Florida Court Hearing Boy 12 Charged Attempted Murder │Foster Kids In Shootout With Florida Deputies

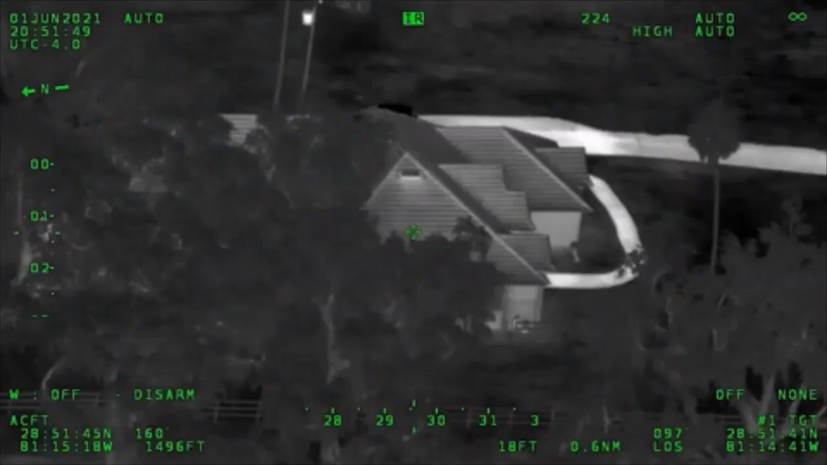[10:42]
Female's got a light on, appears possibly a bathroom toward the one side of the house. Both juveniles are still in view.
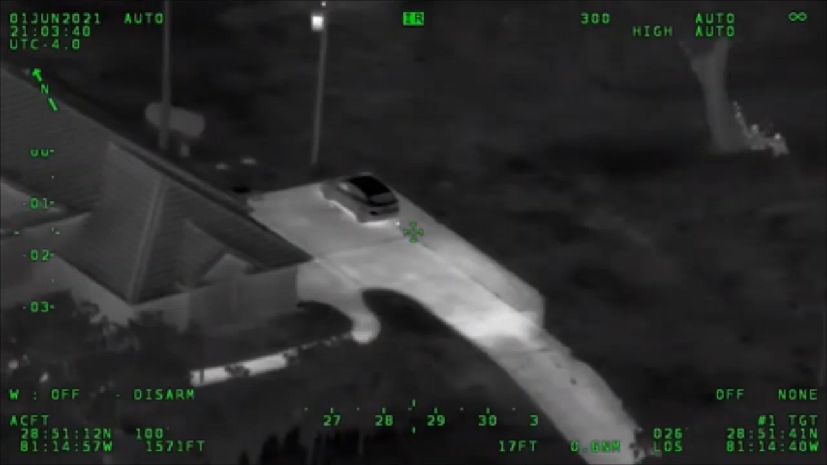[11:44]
She's fired! Central, shots fired. Shots fired. LEO, shots fired. The boy's out. He's retreating inside.
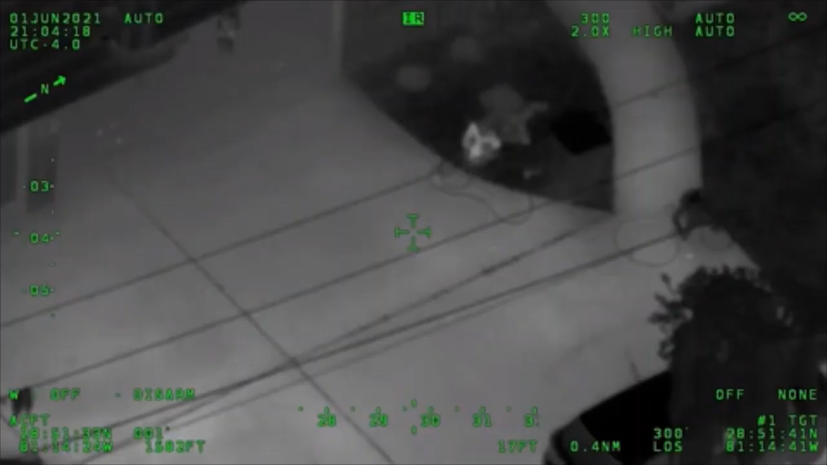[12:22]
Sawicki, call him to you. The female's on the ground behind the car.
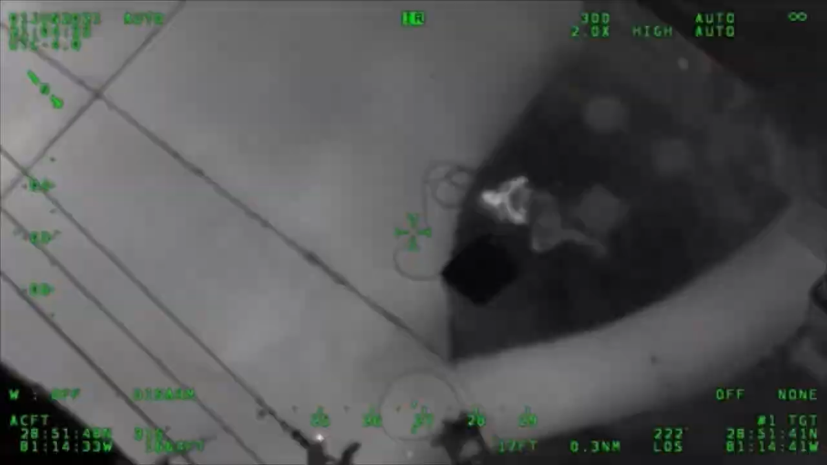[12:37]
The female's on the ground there.
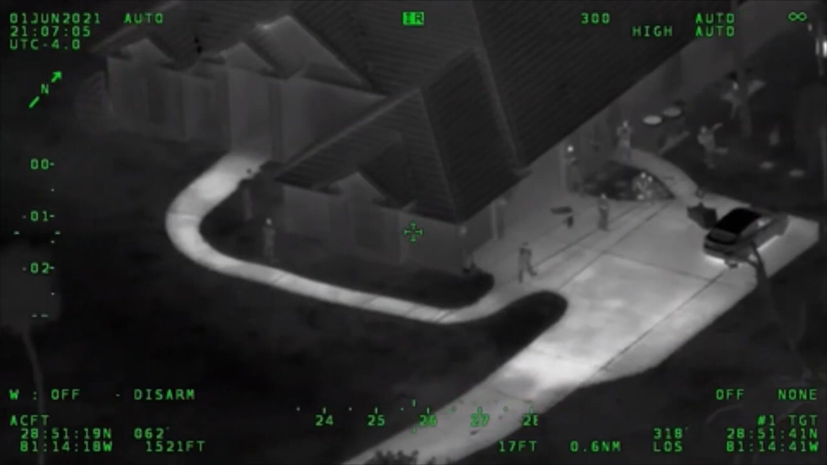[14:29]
Bella Winhoven's going for his med kit. Alright, tell him to step it up. You know. Get your belt off. Where's she hit?